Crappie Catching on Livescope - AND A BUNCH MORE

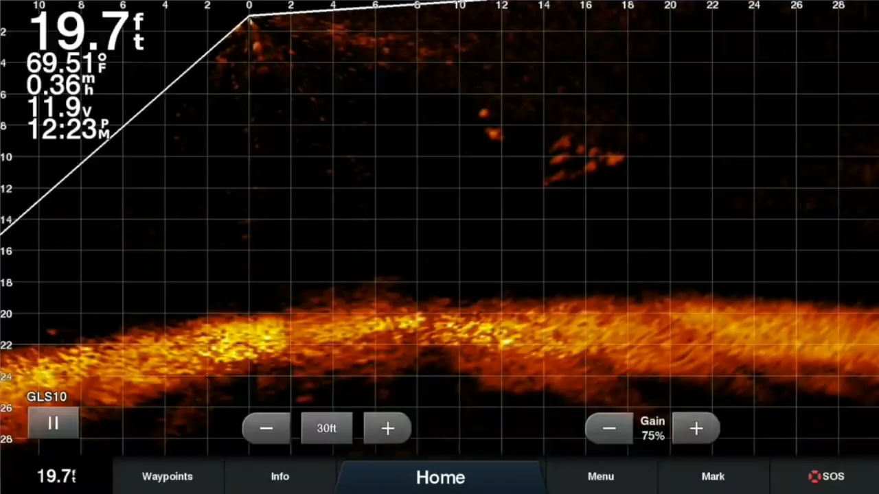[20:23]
On screen: depth 19.7 ft, water 69.51°F
and there it is he did take it actually funny so that's a perfect example when you're out there you're looking at your piles you're not just focused in on the piles when you scan around check around what's going on and that was a school of fish that is just cruising around out here and it looks like they're they're just about the same size so here they are again and I'm gonna pitch behind me and this is time on the water folks it doesn't happen overnight to be able to do this
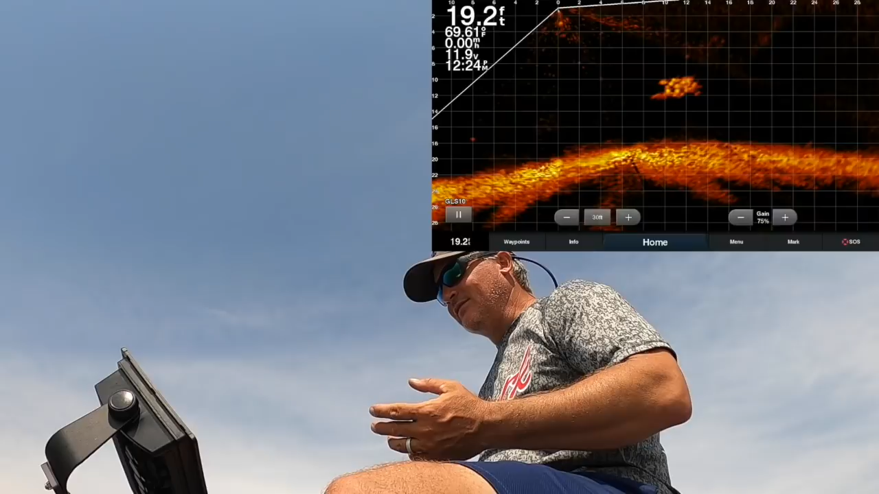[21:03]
On screen: depth 19.2 ft, speed 0.00 mph
it's it's knowing your boat and getting an idea where these fish probably are going from experience it's it's time on the water it's all it is so there it is I'm flipping right on top of them there it is
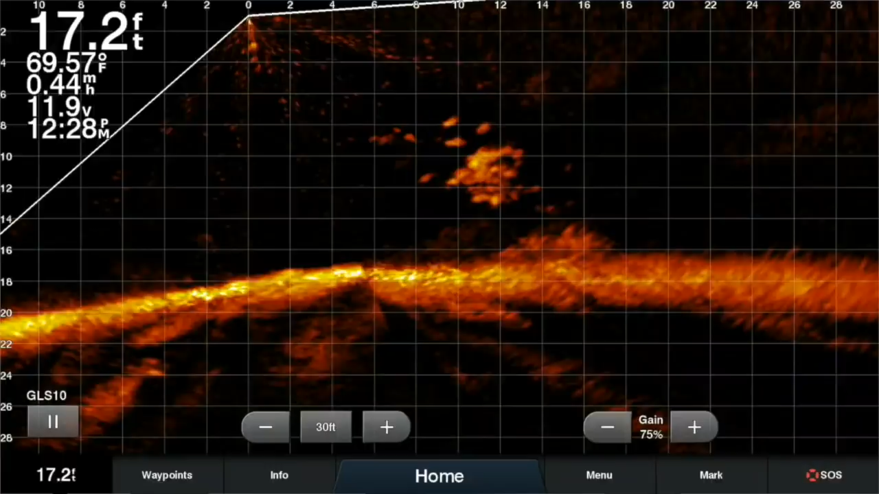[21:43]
On screen: depth 17.2 ft, water 69.57°F
solid fish here sitting at 15 16 feet this is a great example of wanting to use the pitch right there they're almost at their 12 feet these are good fish i'm gonna zoom out to get it to 20 there it is right in there with
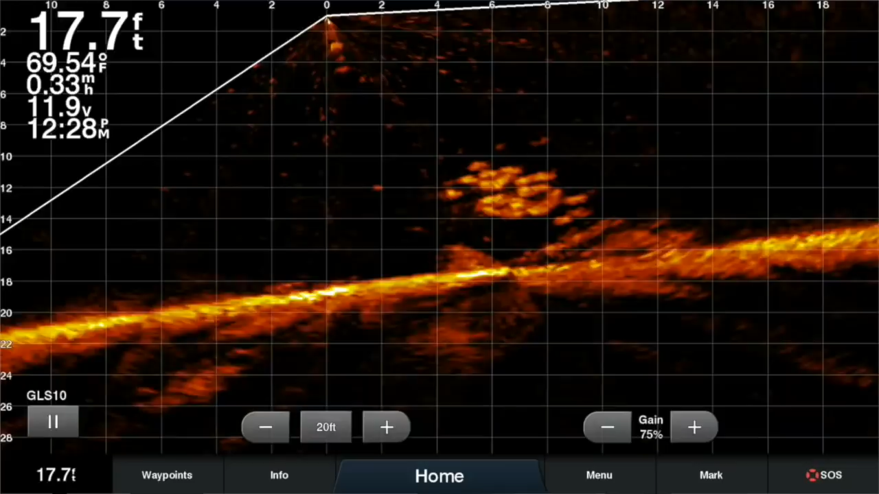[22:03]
On screen: depth 17.7 ft, water 69.54°F
them bam you see that guy just
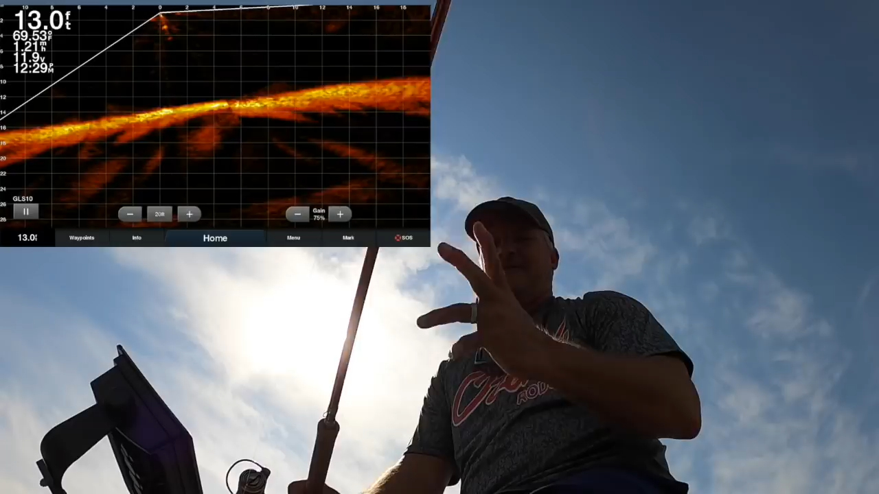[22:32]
On screen: depth 13.0 ft
perfect and neither is anybody else but some days you're on and some days you're not i guess and boat control is extremely important to be able to work active captain and live scope and all this
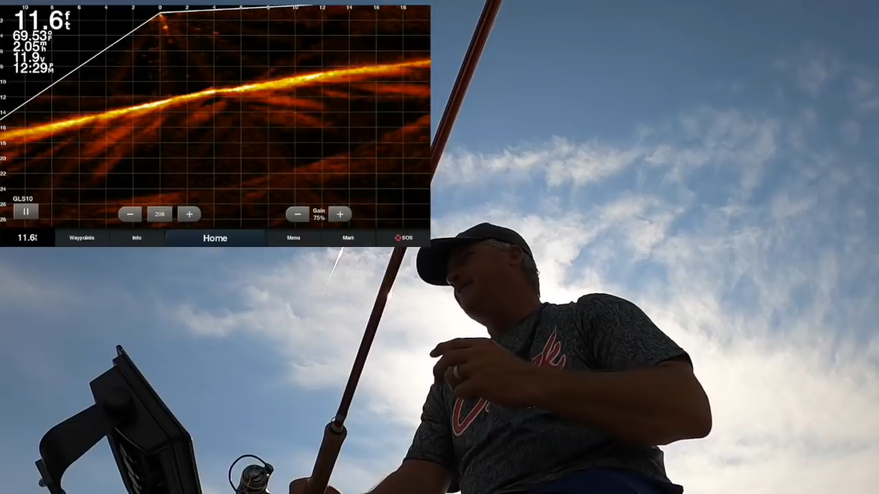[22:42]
On screen: depth 11.6 ft
stuff getting your nose into the wind is the number one thing so when you approach a a pile you want to make sure you go around it whatever you have to do to make sure your nose is in the wind very important boat control is without a doubt one of the most important things you can't be in a rush to fish a brush pile you'll waste it because you'll spook them and they'll be off and you'll be on to your next brush pile so here i am i took a long way around i scanned back out to kind of find back where they're at and there was a lot there there they are that's a lot of fish
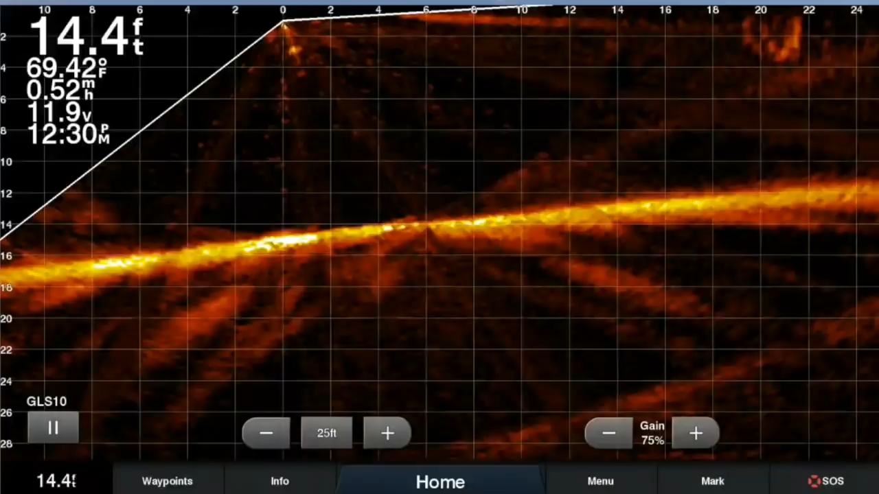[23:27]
On screen: depth 14.4 ft, water 69.42°F
see if we can't get some big fish off this stuff again they're they're pretty high up in the water column there they are so when they get to about 10 that's when i do my pitch so here i am positioning my boat while that baits doing its initial fall there it is coming in there it is coming in right into it right into it again i'm trying to keep those fish out there around 10 feet and then when it goes through sometimes i'll push right to the power right back to the
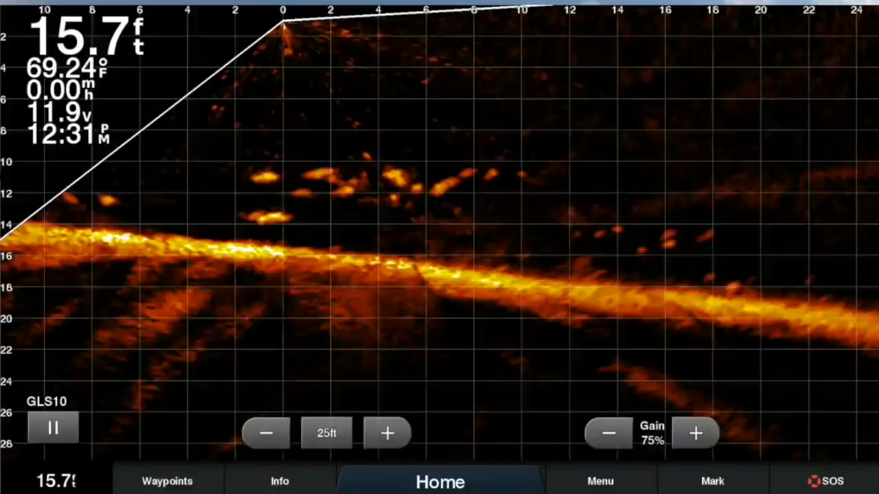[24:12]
On screen: depth 15.7 ft, water 69.24°F
the brush pile and see if i can't push that bait back into it real quick without having to make a pitch i'm trying to stay off my trolley motor because right now they are right underneath this
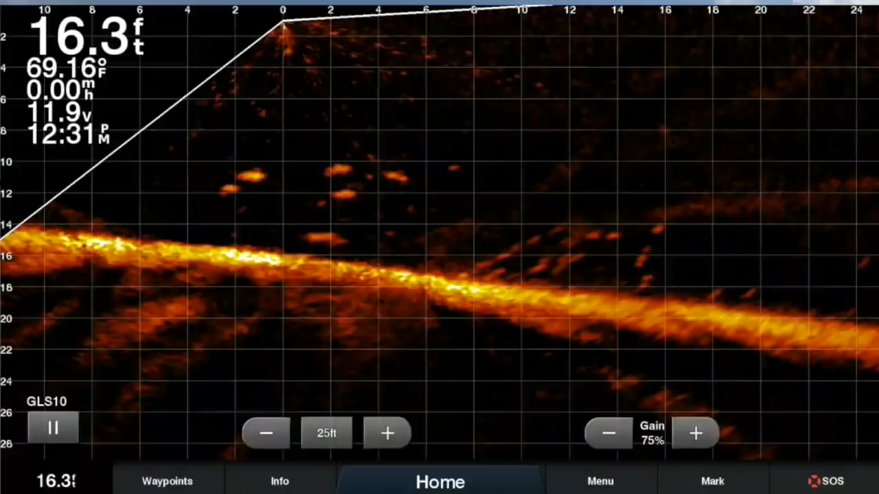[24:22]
On screen: depth 16.3 ft, water 69.16°F
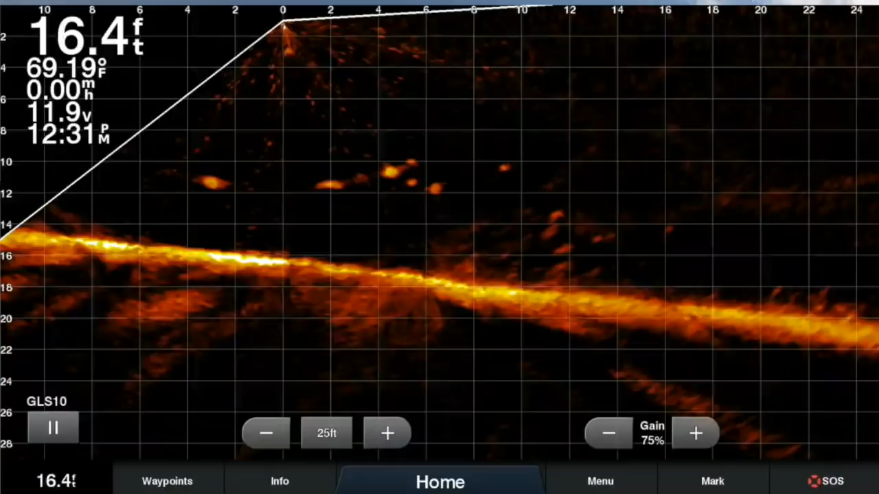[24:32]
On screen: depth 16.4 ft, water 69.19°F
see he looked at it and decided he did not want it